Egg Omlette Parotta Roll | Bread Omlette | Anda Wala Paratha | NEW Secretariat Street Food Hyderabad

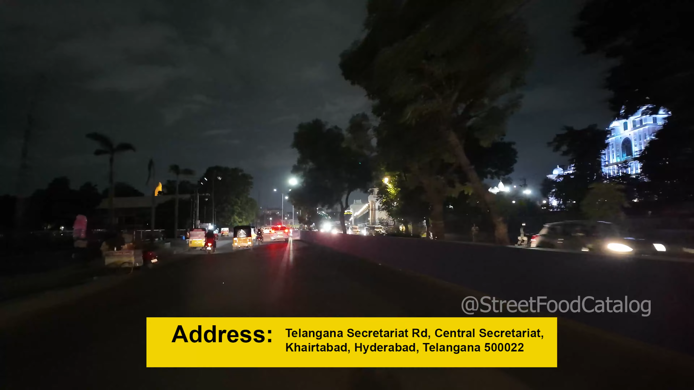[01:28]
ఇప్పుడు ఫైనల్ గా అయితే ఇప్పుడు చూడండి, ఫైనల్ గా అయితే ఇప్పుడు మనం అయితే సెక్రటరీ దగ్గరికి అయితే వచ్చేసినాం. సీదే చాలా మస్తు కట్టింది ఇదైతే మాత్రం, అసలు వేరే లెవెల్ అనుకోండి.
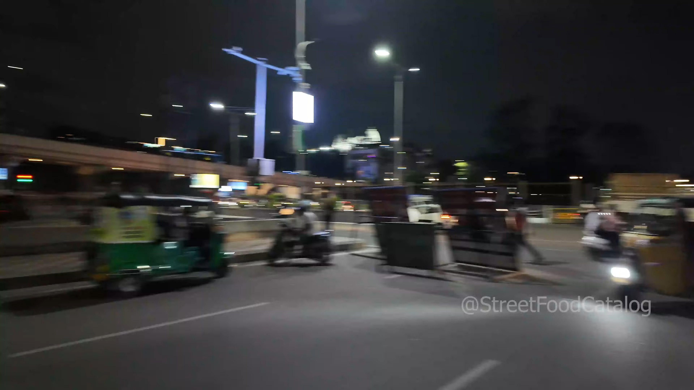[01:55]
అన్ని ఇవన్నీ ఫుడ్ కోర్ట్సే చూడండి ఫ్రెండ్స్, చాలా ఫుడ్ కోర్ట్స్ ఉన్నాయి.